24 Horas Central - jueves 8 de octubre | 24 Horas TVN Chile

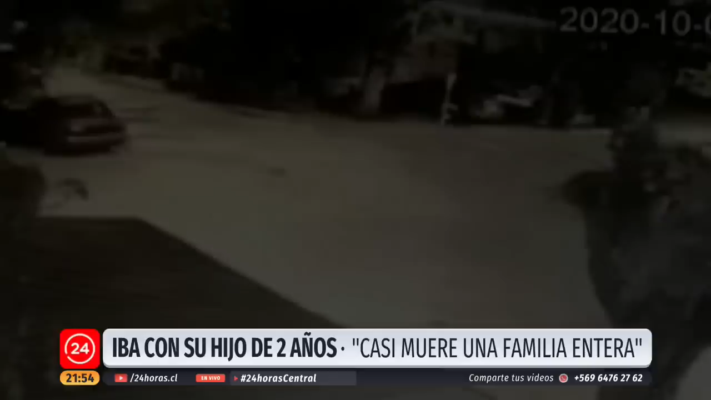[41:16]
La persecución terminó en Recoleta, cuando el conductor del auto de lujo chocó,